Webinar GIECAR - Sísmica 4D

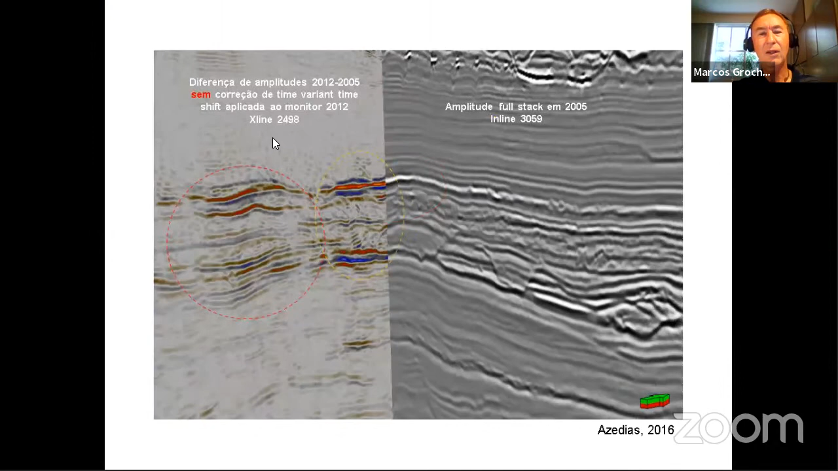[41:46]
uma da outra sem corrigir o time shift vai aparecer anomalia 4D em tudo que é lugar e não é verdadeiro então quando a gente aplica o time shift as coisas estão mais na sua posição correta e isso serve para que?